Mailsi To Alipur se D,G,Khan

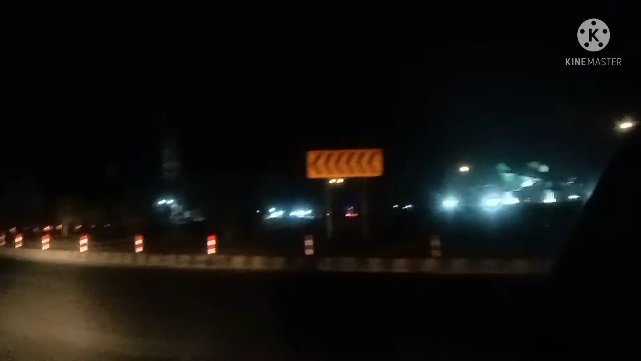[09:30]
منڈی اچھ پرورٹ بگیرا اوہ تھا ہی کے رہی منڈی دے چکر مل گئے اپنا ڈیرے غازی کھان دا اے سامنے ڈیرے غازی کھان دا کدھر چوک گھول چوک اے ہن مال لہا آتے تے ست دا اللی پور واپس اوہ مال اڈیرے غازی کھان لہا آتے اوہ لہا آتے منڈی اوہ لہیندے کھڑے آتے تے تورا